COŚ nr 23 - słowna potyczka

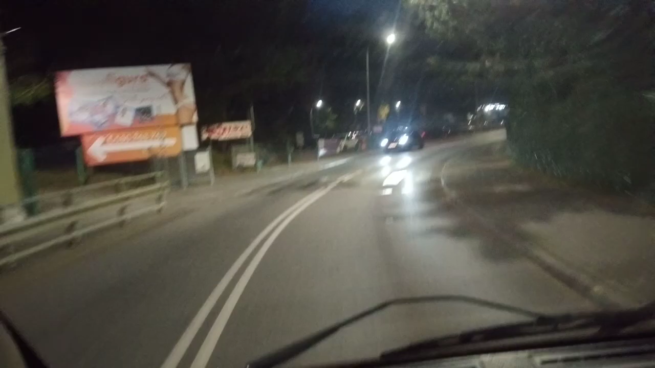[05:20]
robieniem filmów moich marnych to subskrybujecie kanał tak no dobrze dobrze he he he tak jadę przez miasto jedziemy na drugi koniec miasta zobaczyć co tam w paśniku a potem skoczymy na osiedle bobrek jedynie bo nie chcę bez okularów ryzykować tu korek troszkę tak że sprzyja nagrywaniu tak wiedziałem że tu będzie korek więc troszkę ponagrywam dla was coś poopowiadam tak no trochę przeżywam taki kryzys moi drodzy bo no bo tak za mieszkanie trzeba płacić tam
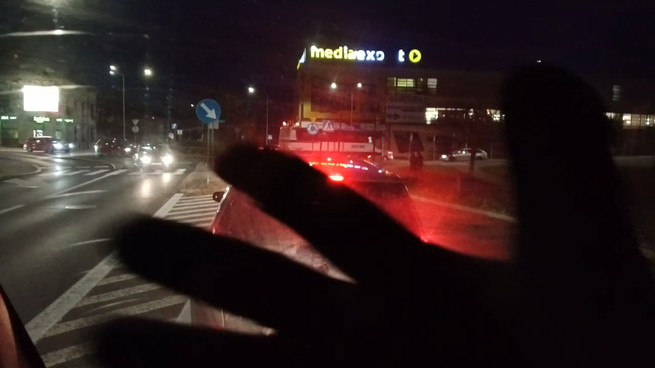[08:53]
zawodowym zbierać złomu to jest Cieszyn nocą że tak powiem jedziemy na kolejny śmietnik za miastem a potem uderzymy w miasto i tam popatrzymy co też w płaśnikach ludzie zostawiają wybaczcie że tak ciemno ale niestety no niestety nie poradzę na razie pauza